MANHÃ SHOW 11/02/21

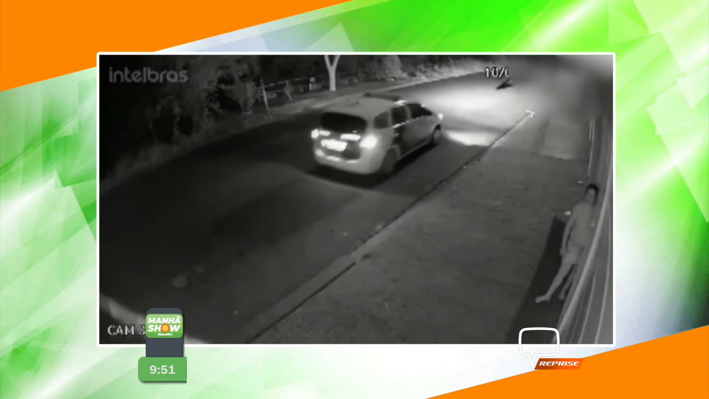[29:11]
E pouco depois, ele e mais duas pessoas agredindo ela, um deles com uma barra de ferro. Olha que situação. A mulher disse que os autores da agressão são adolescentes e também os pais dele foram agredir a mulher. Ela afirma que foi agredida porque, por conta da insistência do menor em comprar bebidas, ela resolveu contar a situação para a mãe do garoto, o que o irritou. E, segundo o boletim, na noite de terça-feira, os policiais militares foram até a casa da comerciante e disseram que a vizinha havia solicitado a presença da viatura no local.